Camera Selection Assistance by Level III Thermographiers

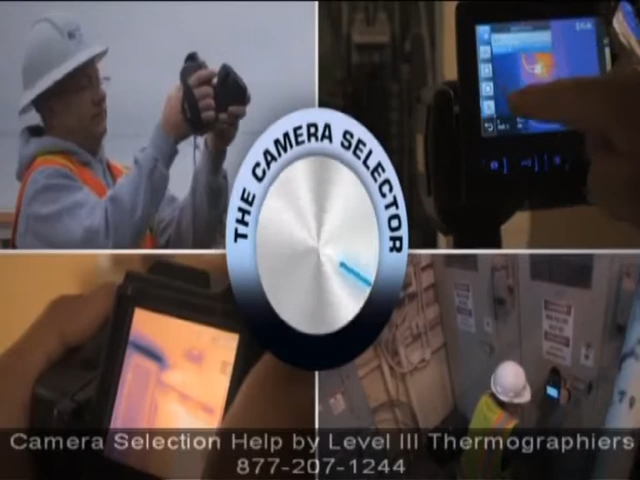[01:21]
An Eye or E-Series will probably give you all of the
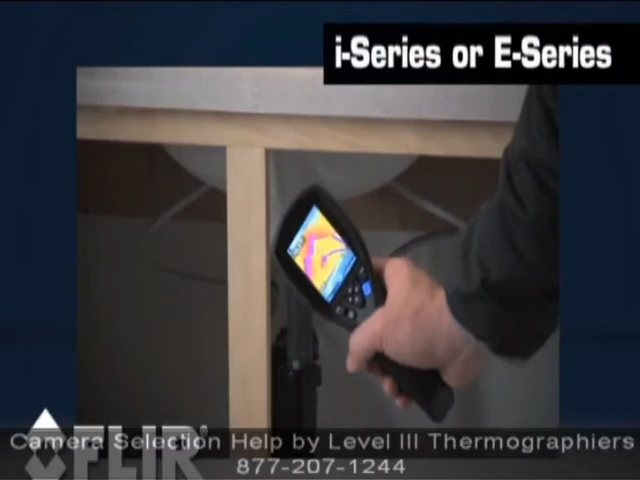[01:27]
tools you'll need if you'll only be using your camera periodically or for short inspections.
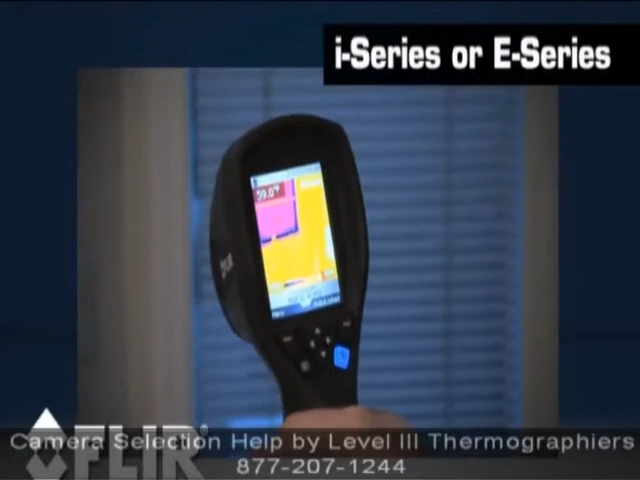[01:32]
If you do inspections more often, you'll need the expanded functions of an E-Series or T-Series.
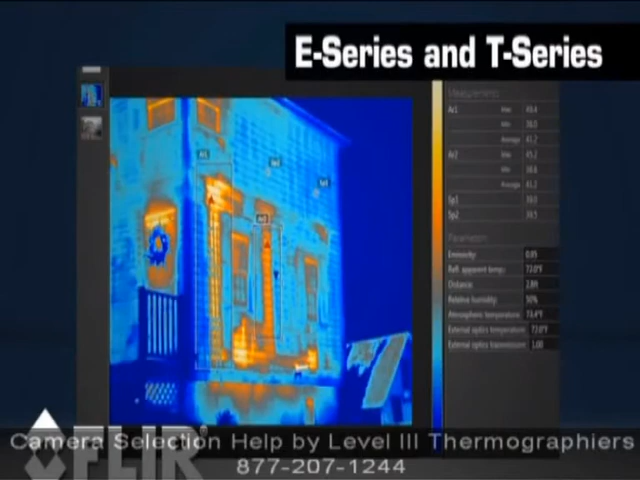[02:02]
Radiometric thermal video can be a powerful tool for process control work and many other product development applications.
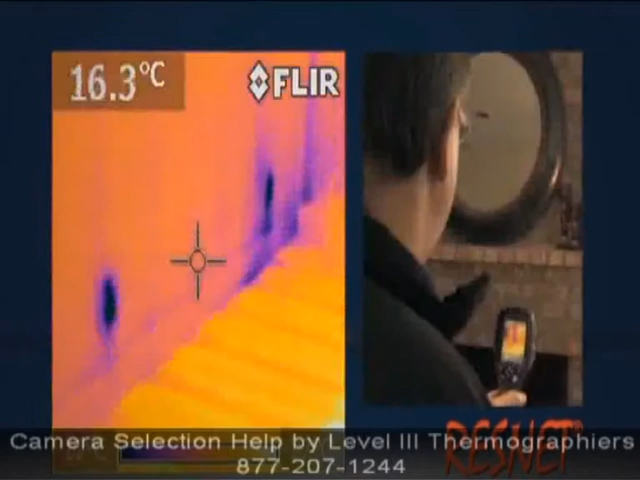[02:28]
On screen: spot 16.3°C
If your thermal camera needs to meet specific regulatory standards like ResNet, you'll need at least a higher-end Eye-Series but probably an E-Series.
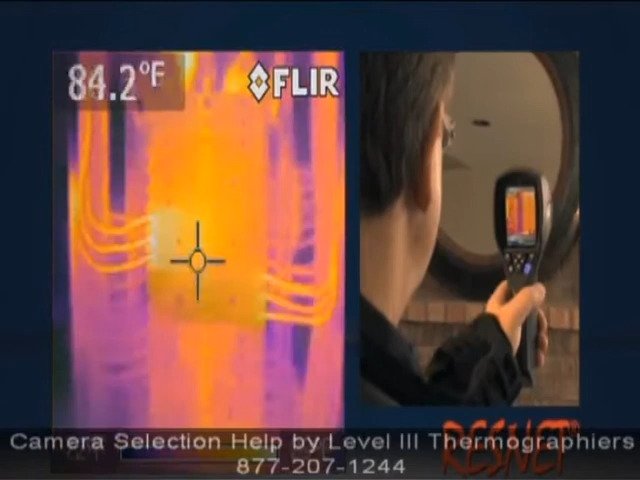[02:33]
On screen: spot 84.2°F
Often, the right camera is actually a mix of cameras.
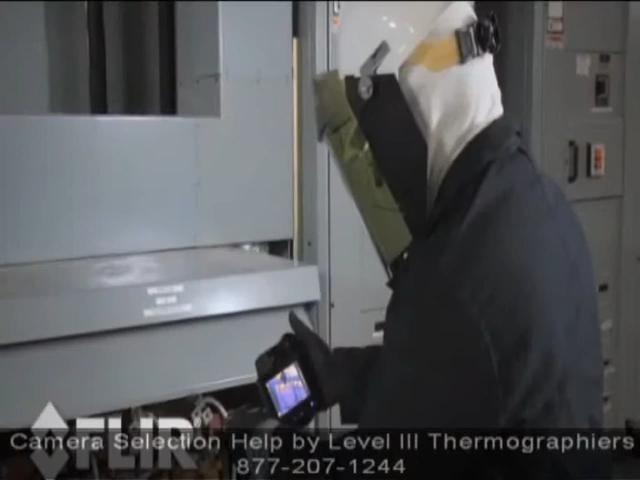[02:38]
With each technician carrying an Eye-Series for on-the-spot inspections and an
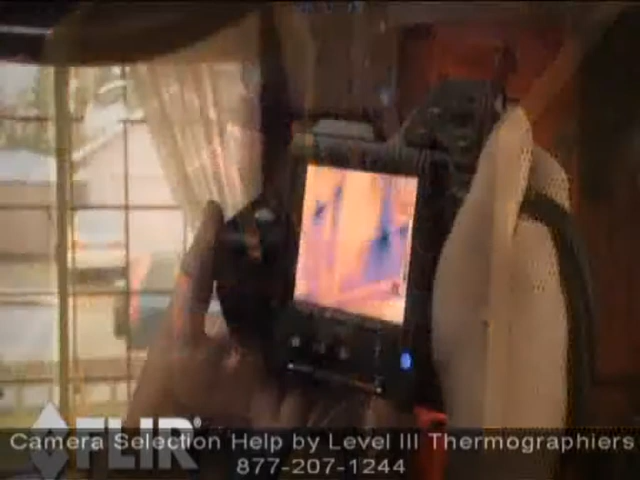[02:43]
E-Series or T-Series camera being reserved for more in-depth analysis by trained thermographers.